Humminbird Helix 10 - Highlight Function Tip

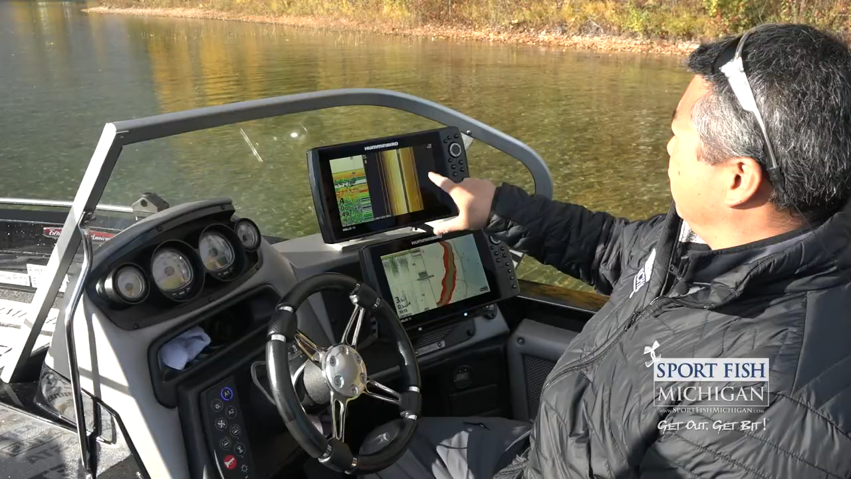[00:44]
but we're going to use our sonar, just a regular graph and we're going to see at what depth zone
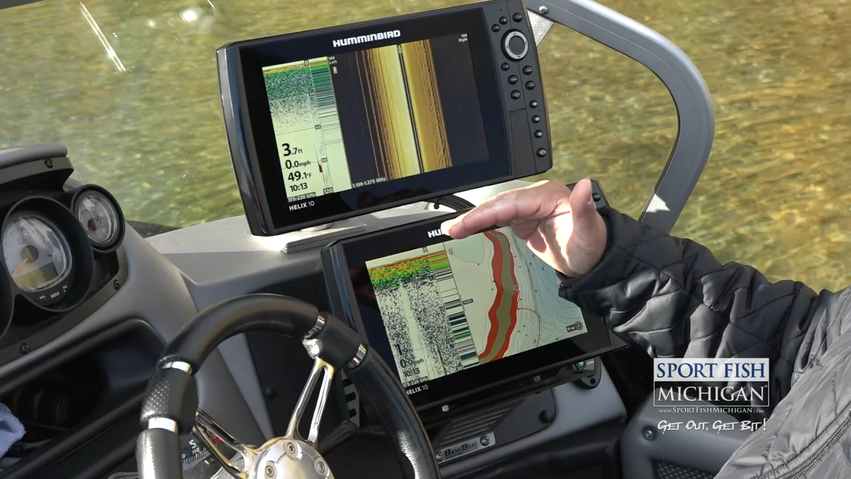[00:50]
On screen: depth 3.7 ft, speed 0.0 mph
those fish happen to be at and where we consistently mark fish, then that gives us a starting point to then come back and highlight using this LakeMaster
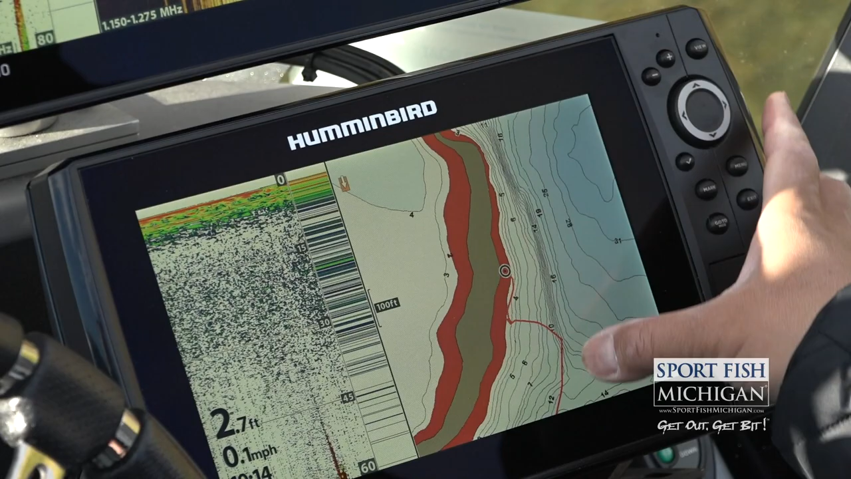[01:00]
On screen: depth 2.7 ft, speed 0.1 mph
chip in conjunction with the Humminbird to highlight that depth range that we were marking the consistency of fish.
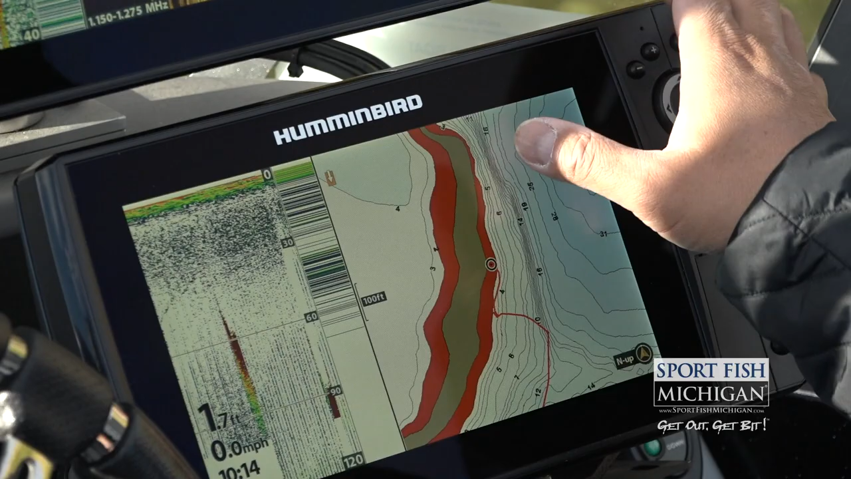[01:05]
On screen: speed 0.0 mph
So those two things are really going to help us to quickly dissect the lake.
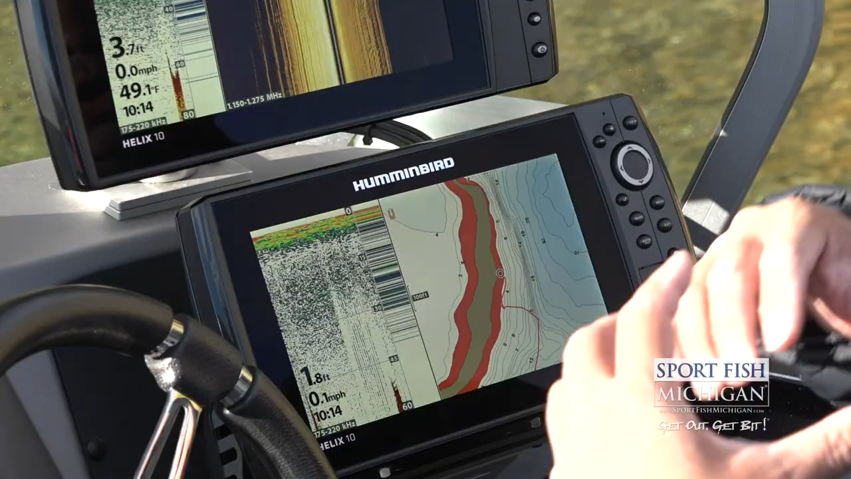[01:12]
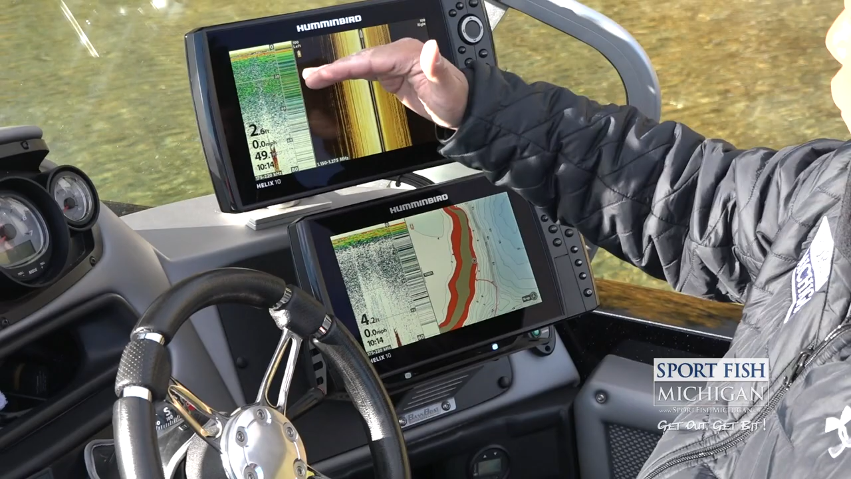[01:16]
You know, again, we're going to look for where we are consistently seeing marks as we're idling around.
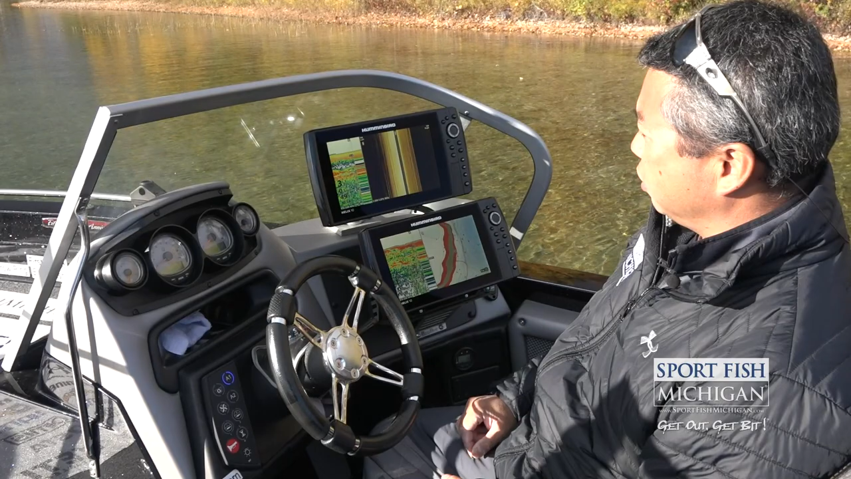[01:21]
We're just going to zigzag across these structures, see what depth we're consistently marking fish, and then we're going to be able to go back into our map here and highlight using the Humminbird function here on this LakeMaster to highlight the depth range.
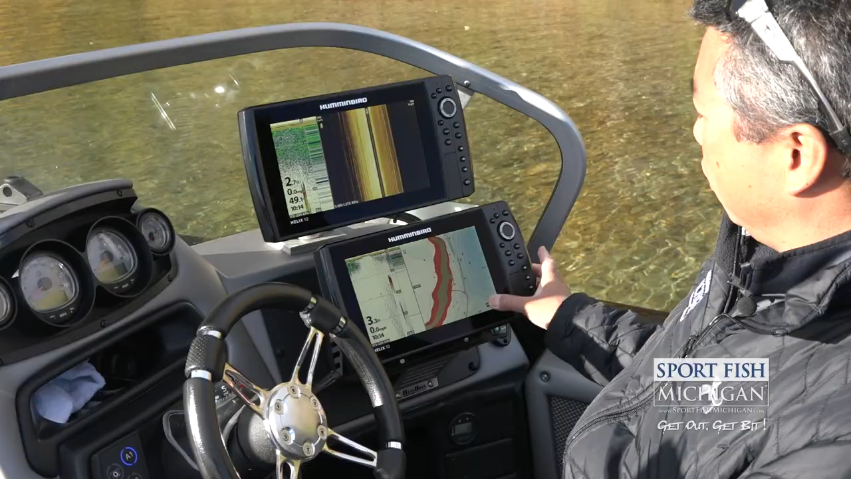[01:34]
So then we can get an overall view of where there are good,
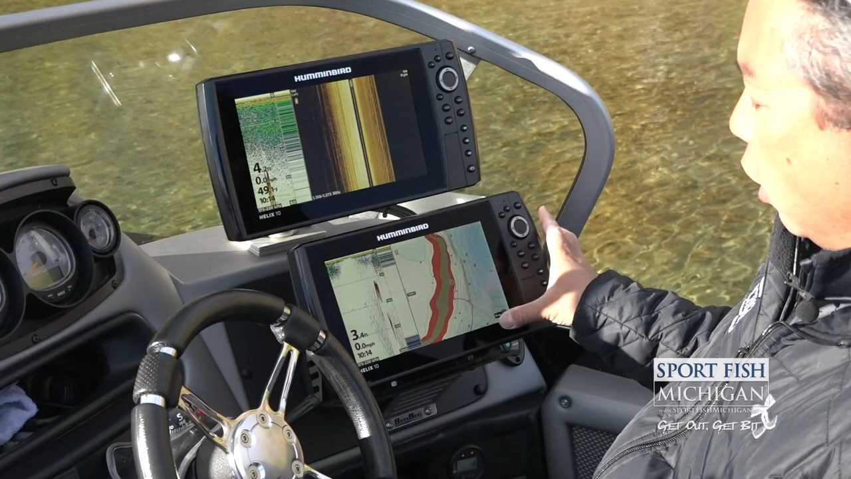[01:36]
you know, structure points as well as in correlation with the depths that we want.
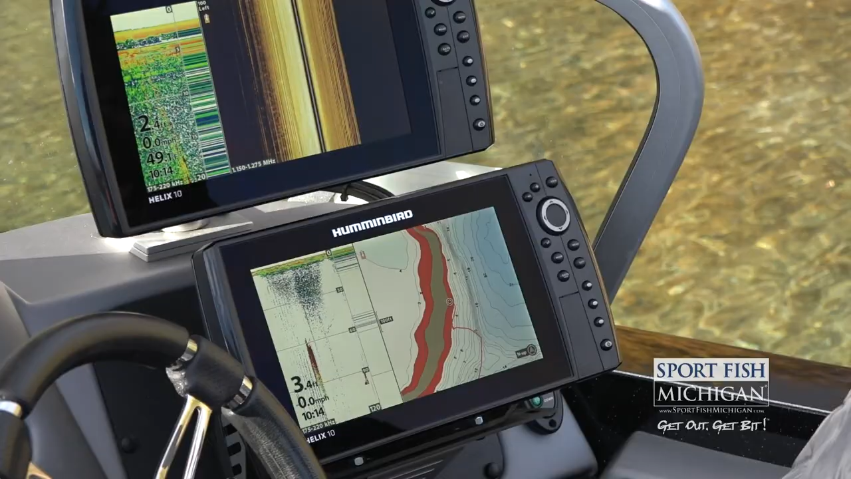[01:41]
So let's, let's go look for some fish.
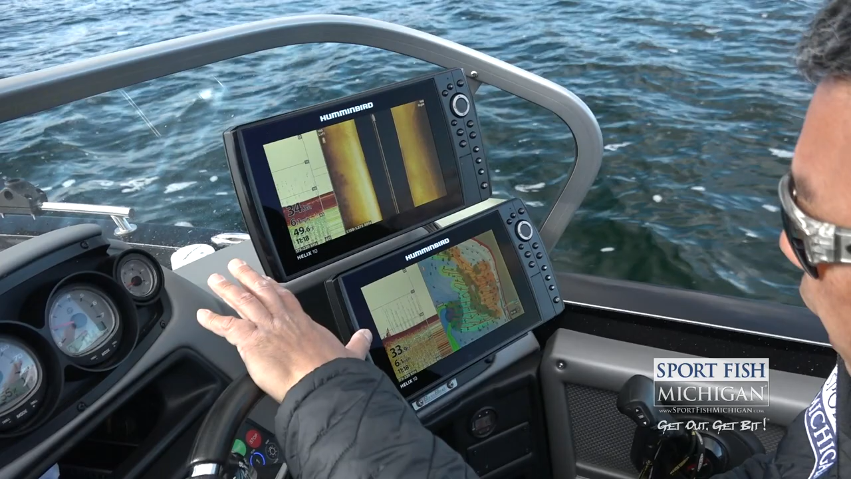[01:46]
close to an hour just idling around zigzagging around these contours.
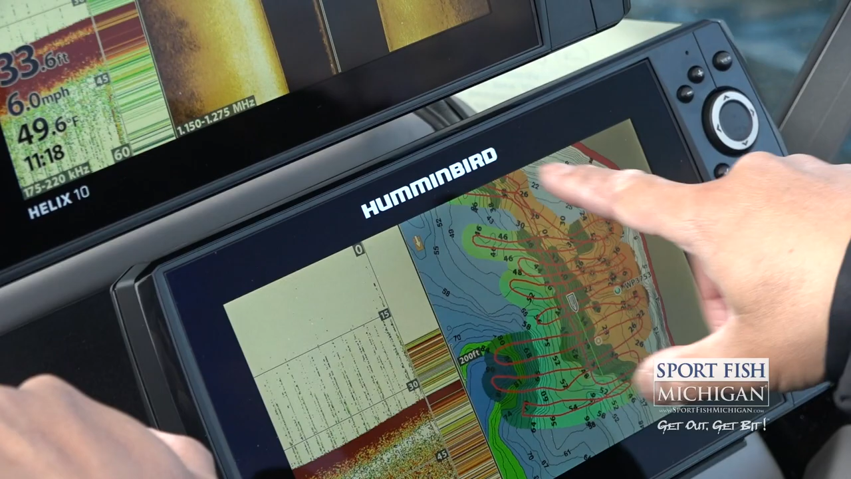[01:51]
On screen: water 49.6°F, speed 6.0 mph
You can really see my, my waypoints, uh, where we found stuff, but as well,
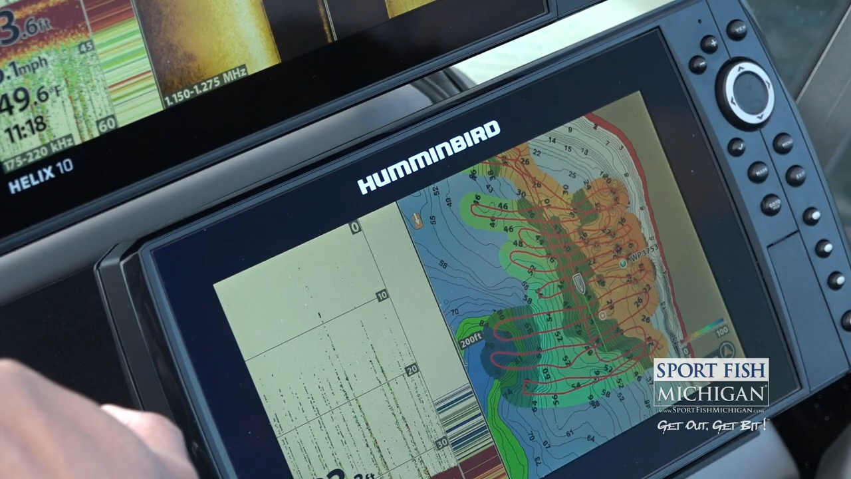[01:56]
you can see my track line and it's really important, especially on a body of water that we don't know,
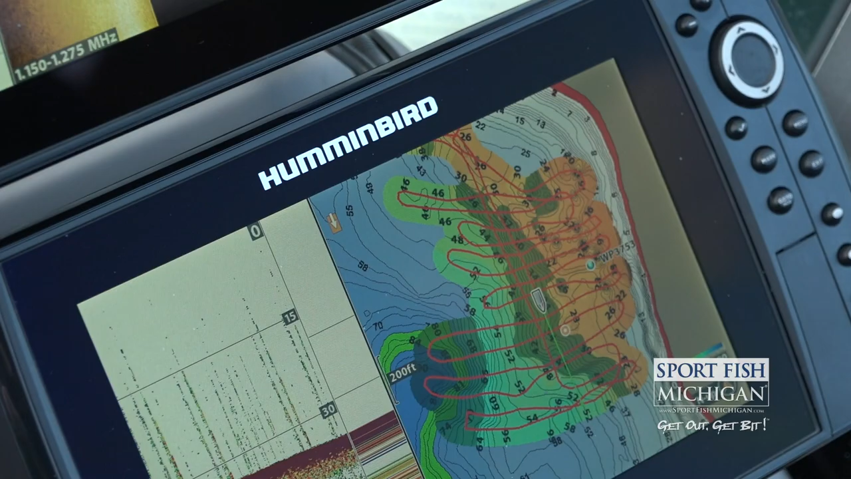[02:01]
really get a lay of the land and that's going to help, um, you know, really understand why we're marking fish in certain areas.
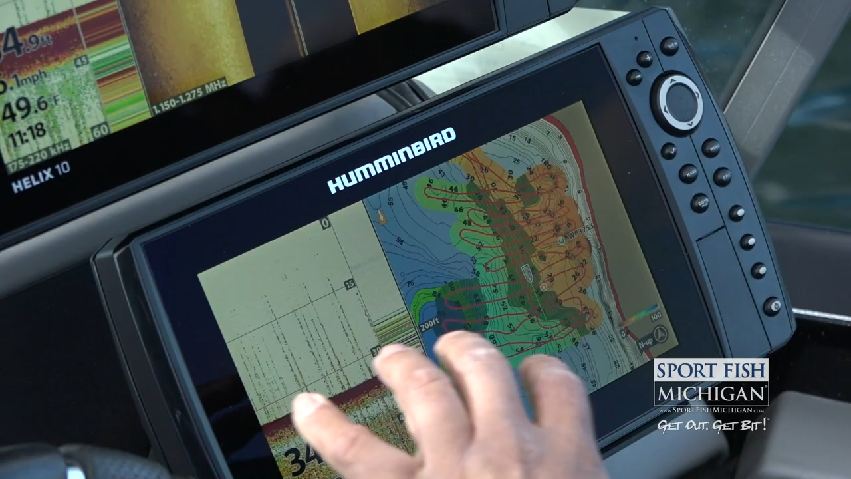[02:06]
And so what we've really come is there's a little underwater point here
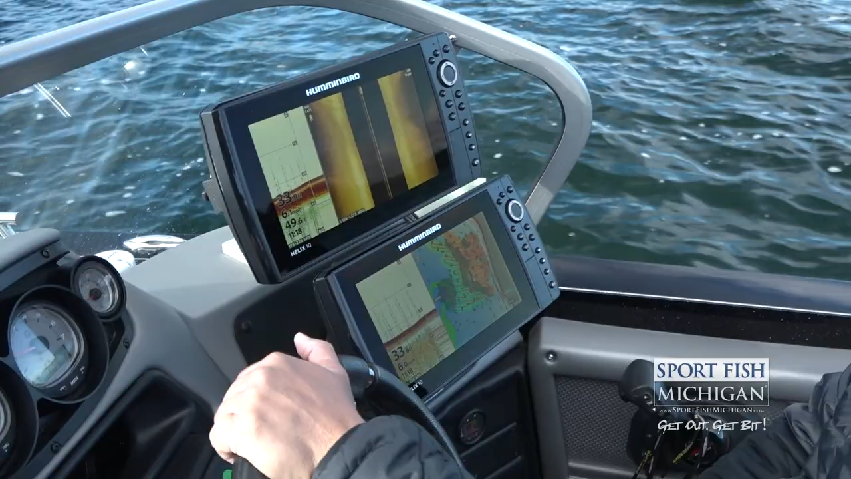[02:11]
and we've marked some really nice fish on that point. So that's going to be where we set up. But before we do that, we're going to highlight that depth range. The most marks consistently that we saw were really between 30 feet and 45 feet. So what we're going to do here to show this is we're going to highlight on the, um, using the Lake Master Chip and the Humminbird, that exact depth range that, that 30 to 40 foot range.
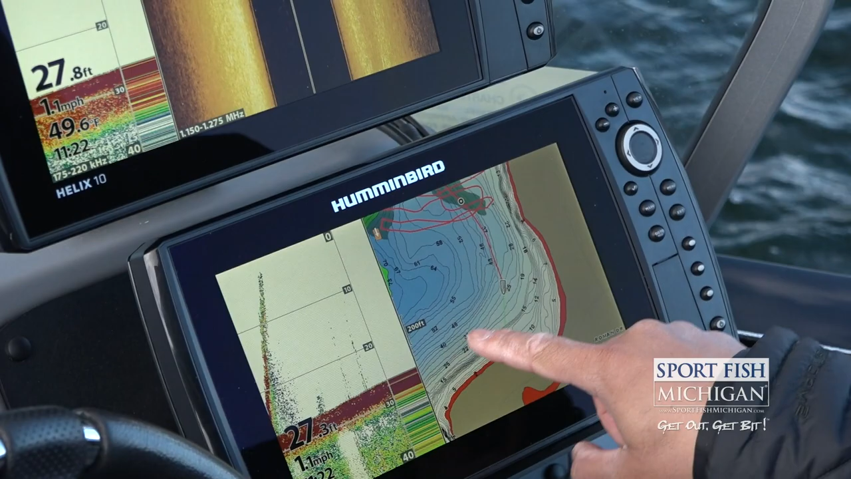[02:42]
On screen: speed 1.1 mph
And that will highlight on here exactly where I need to look on this map to see where that depth is. So we're going to go to menu and hit the menu button twice menu menu.